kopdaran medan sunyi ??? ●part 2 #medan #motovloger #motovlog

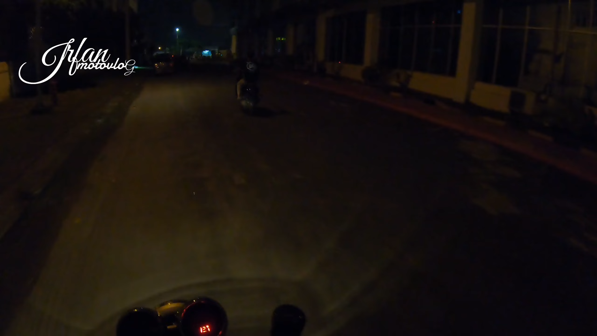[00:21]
Nah, ini saya lagi di PRSU, coba ke Merdeka Walk ya. Nah, seperti biasa, kayak di video kemarin,
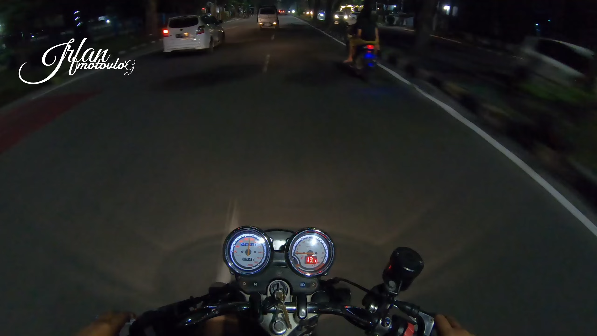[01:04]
Rame biasanya di Merdeka Walk ini, banyak orang. Ya, kita coba keliling dulu ya. Settingan kereta masih yang lama nih, masih yang kayak di video kemarin, karbu standar.
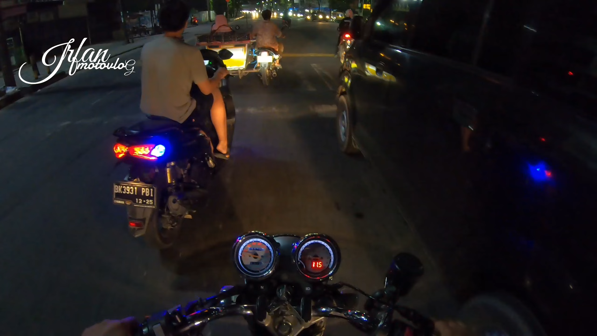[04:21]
Waduh, lampu sen kok warna biru sih bro, kuning lah kayak abang-abang Vario itu.
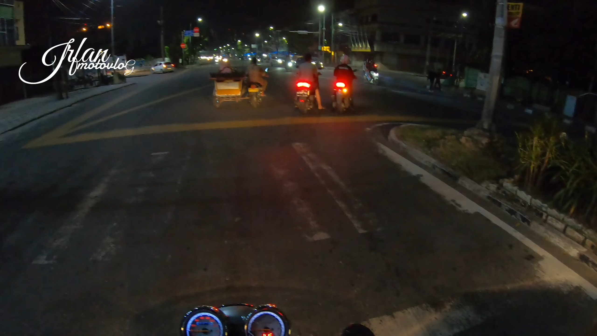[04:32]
Oke, let's go, kita jalan pelan, jalan paling depan.
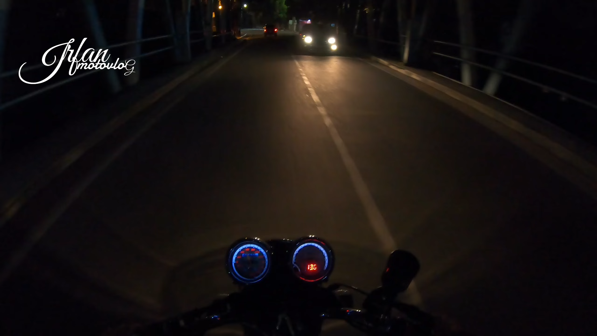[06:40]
Jalan ini sepi, nggak begitu ramai.
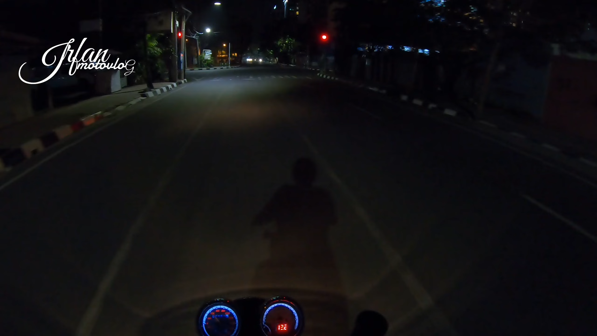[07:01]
Ini lampu merah di kota nih, terus terang saya kalau malam agak ngeri.
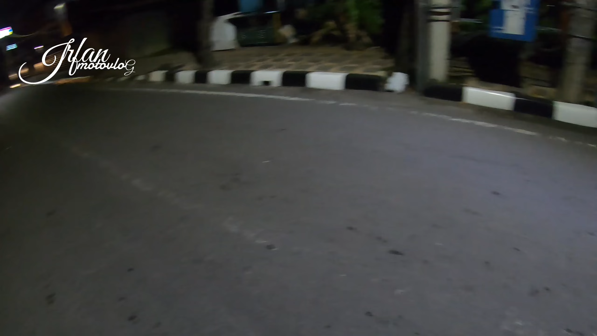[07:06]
Okay, let's go.
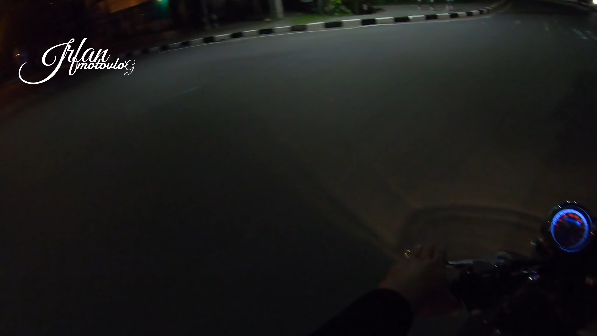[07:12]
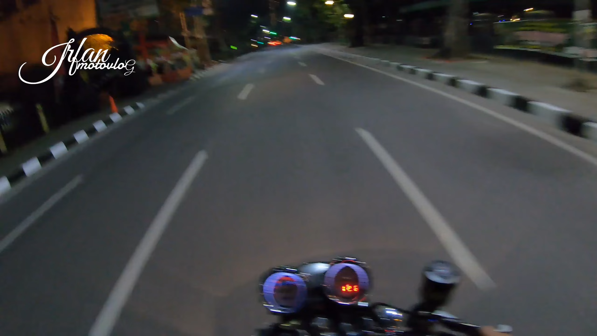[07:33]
Aduh, malam Sabtu nongkrongnya mah di sini aja mereka ya.
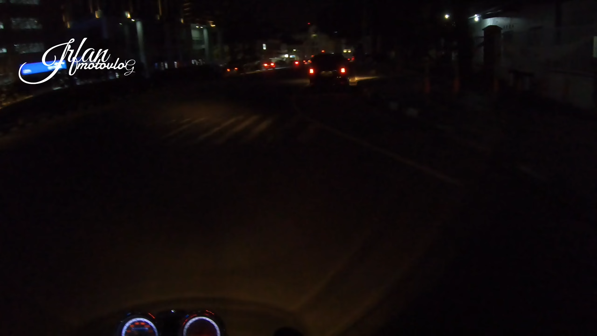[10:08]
Hah, sepi ya. Tumben. Sepi ya. Ntar sekali lagi deh. Sepi. Udah pada cornering mungkin.
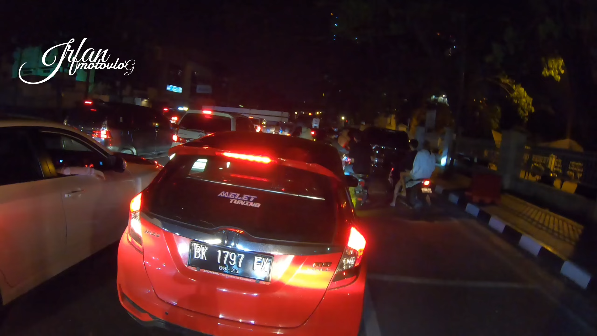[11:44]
Sepi, mereka walk sepi. Oh, mbak ini naik KLX guys. Guys.